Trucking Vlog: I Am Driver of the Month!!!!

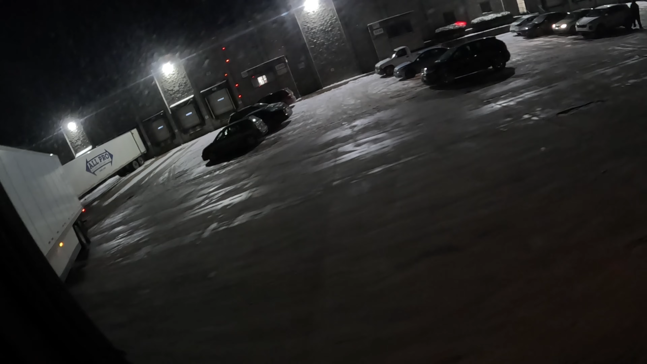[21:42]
Okay, truck. I don't know what that was. But of course I'm not gonna
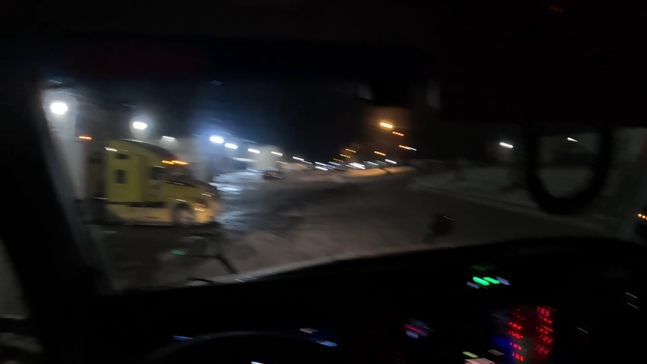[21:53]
recording at night because there's nothing really to see, and it's really kind of distorted. This is a hill. I saw a truck trying to get out of here early. I'm glad there's no snow.
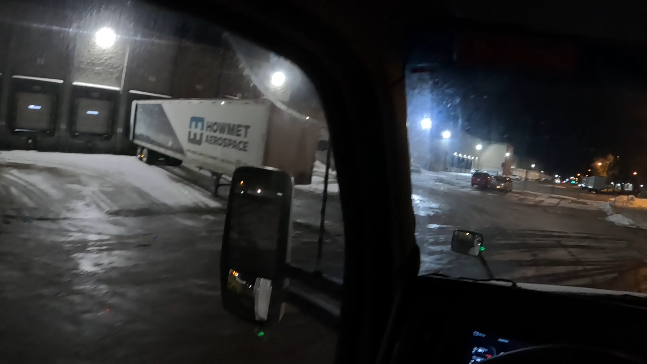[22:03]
So we'll get to the highway and then we'll pick this up probably sometime tomorrow. About 300 and something miles from here. The total trip is, the total trip is 1,220 miles. We're gonna see what we can do.
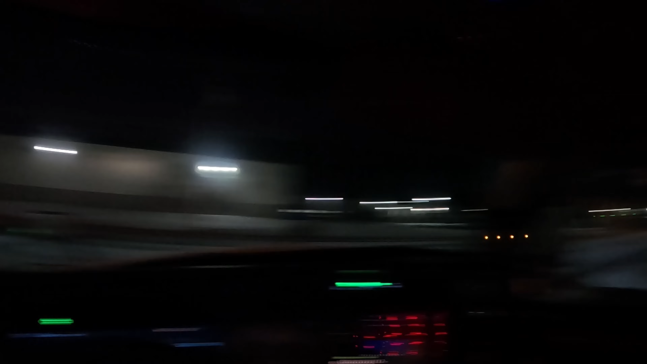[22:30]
Come on, truck, get up this hill with this heavy load. Come on, buddy, you got it. Come on, Tron, shift.
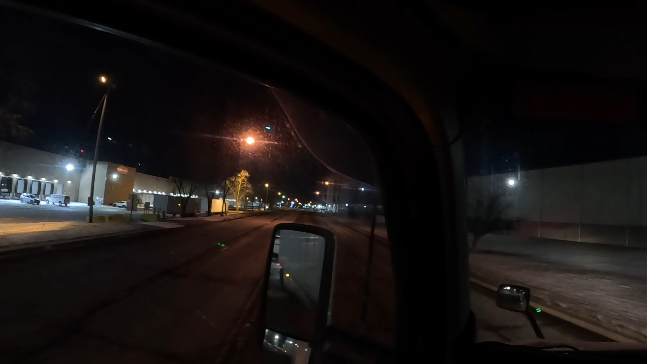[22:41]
Get that trailer up that hill. Alright, there we go. Alright, got about 1.6 miles to the exit to get onto the highway. And we're getting on 76, go 76, 71. We're gonna go through Columbus, Cincinnati, and then get to Louisville and call it a night. It is currently 11 degrees outside. The roads have been cleared. They were clear earlier when I came down.